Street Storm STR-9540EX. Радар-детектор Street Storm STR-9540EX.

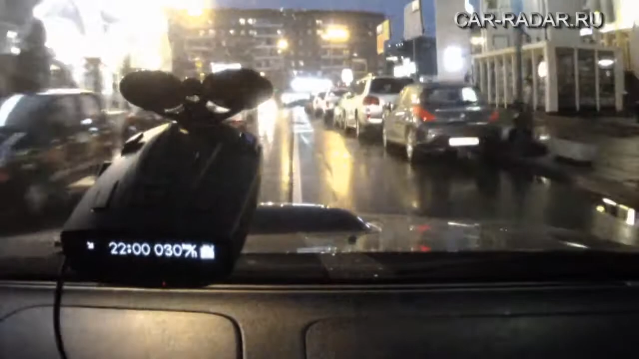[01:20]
может детектировать, в принципе, все радар-детекторы, существующие на сегодняшний день в Российской Федерации. Такие новые, как робот, ну и так далее. Стрелки муляж. Скорость. Ха, интересно. То есть через
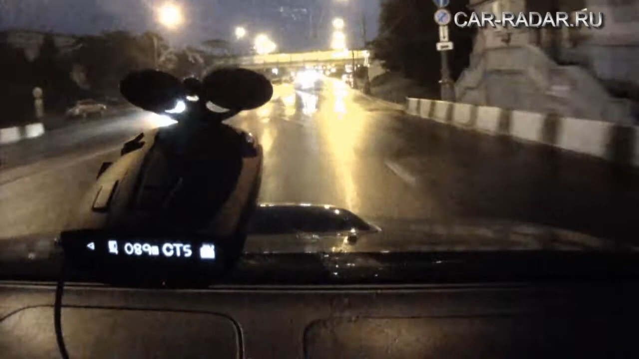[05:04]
получается следующее. Если в базе GPS какой-либо из радарных комплексов обозначен,